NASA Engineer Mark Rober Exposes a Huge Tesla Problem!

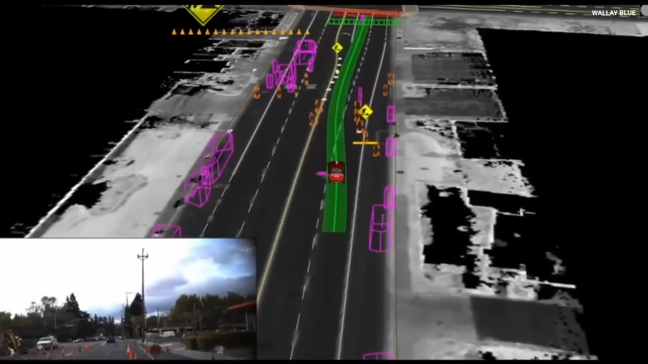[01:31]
This is likely because LiDAR systems constantly map their surroundings in 3D,
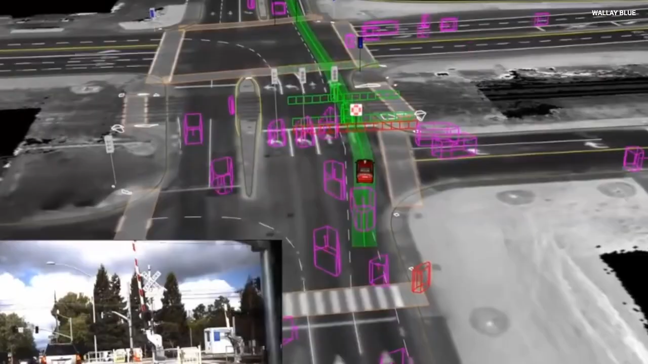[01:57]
In contrast, LiDAR was unfazed, penetrating through dense fog and heavy rain to map obstacles accurately.